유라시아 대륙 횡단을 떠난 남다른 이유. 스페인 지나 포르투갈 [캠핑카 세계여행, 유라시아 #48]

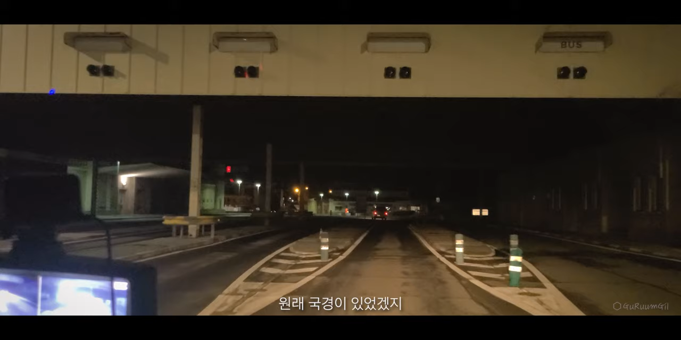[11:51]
이렇게 국경이 있었겠지 국경관문서야 자 이제 스페인에서 포르투갈로 넘어갑니다 왔습니다